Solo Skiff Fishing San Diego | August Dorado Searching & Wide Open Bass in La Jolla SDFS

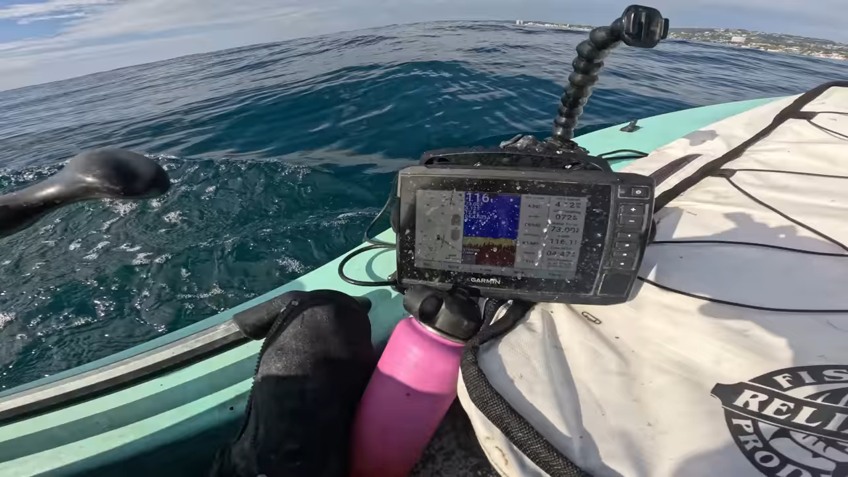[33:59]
I'm gonna bake that gun. We got the no-take zone. I'm riding the line right now. Shallower water.